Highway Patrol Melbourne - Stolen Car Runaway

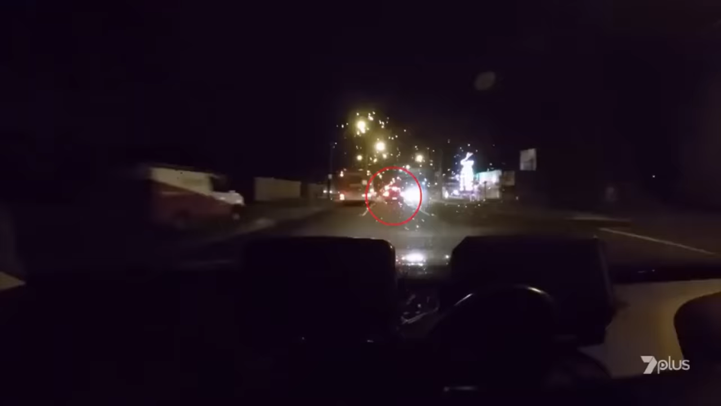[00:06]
The Volkswagen in front of us.
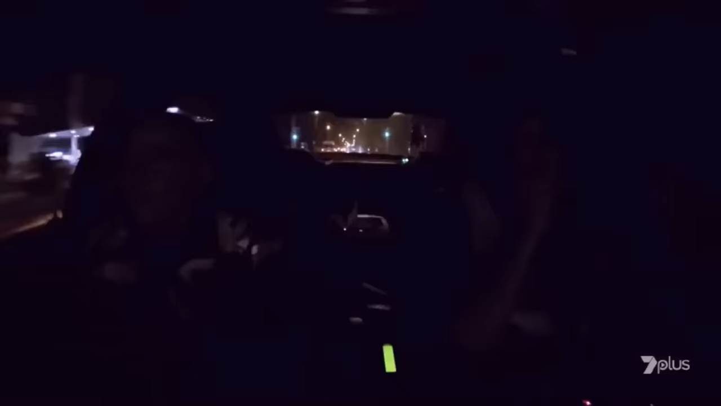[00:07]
Works nice, always driving like a dick.
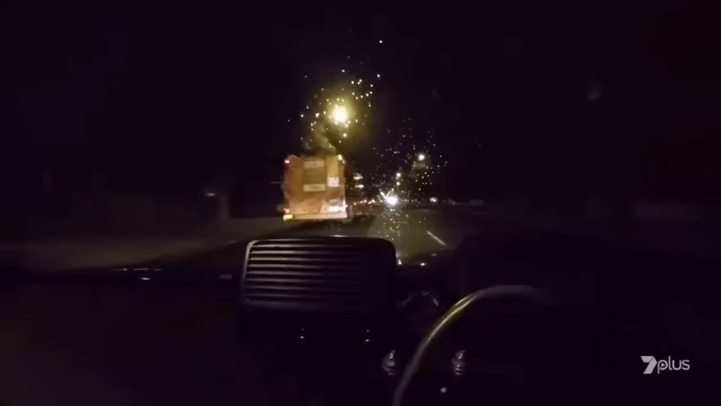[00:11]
Officers Dave England and Ash Lane are patrolling in the high-tech blue net car, and its sophisticated technology has bagged something big. Because it was stolen. Has it? Yeah.
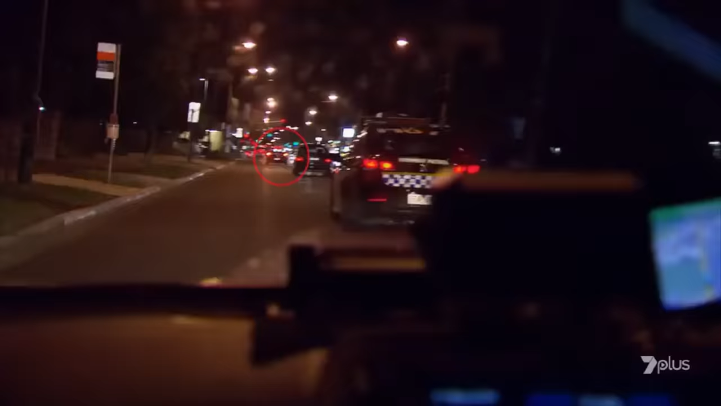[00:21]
Dave's being tailed by another cop car, and together they concoct a plan.
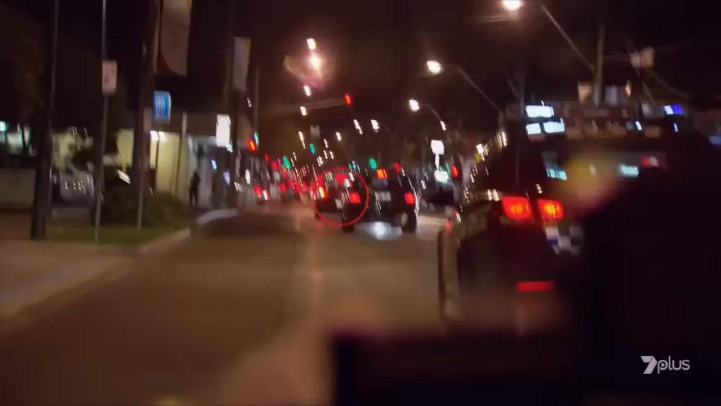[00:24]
Yep, so come up to the lights now. So I'm going to go out and about and cut in front of him.